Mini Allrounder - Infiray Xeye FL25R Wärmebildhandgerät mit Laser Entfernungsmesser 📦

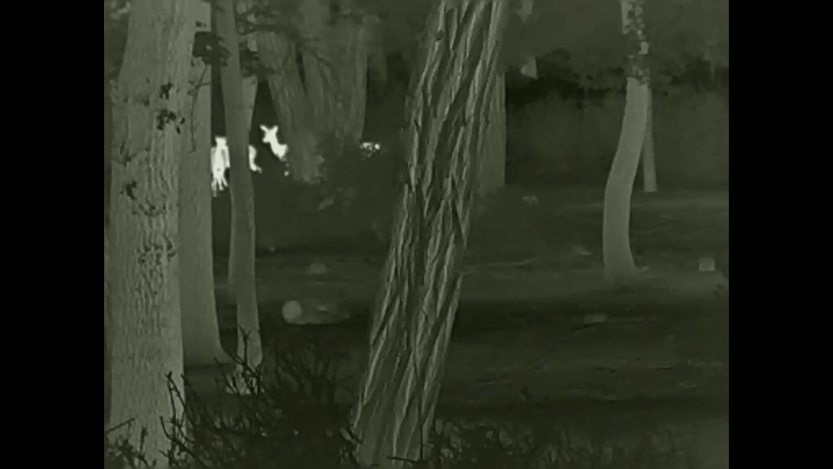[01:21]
Waldjäger, ist ein wirklicher Allrounder vom Gerät her, Entfernungen kann ich messen bis zu 600 Meter, das haben wir draußen noch probiert, das funktioniert auch.
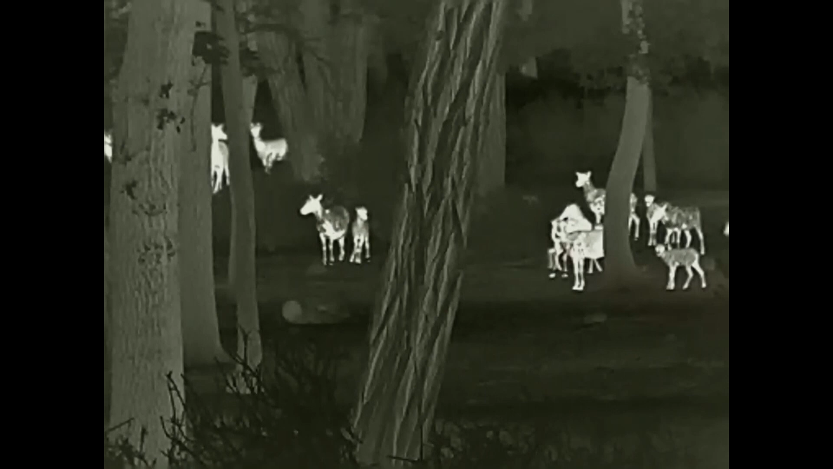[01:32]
Was hier noch zu sagen ist, das Sehfeld ist ein bisschen kleiner, wir haben hier ein Sehfeld von 14 Meter, was doch schon ein bisschen geringer ist gegenüber anderen Geräten mit einem Laserentfernungsmesser zum Beispiel.
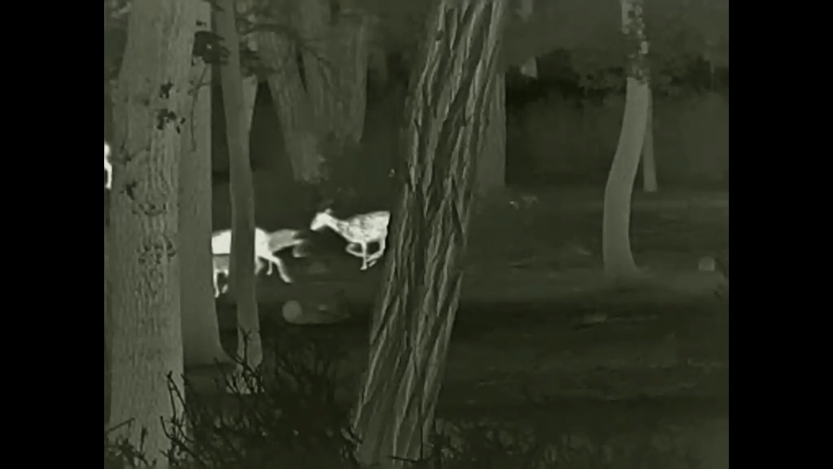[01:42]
Ja ansonsten, wenn ihr es seht, super handlich, schönes Gerät, gefällt uns sehr gut,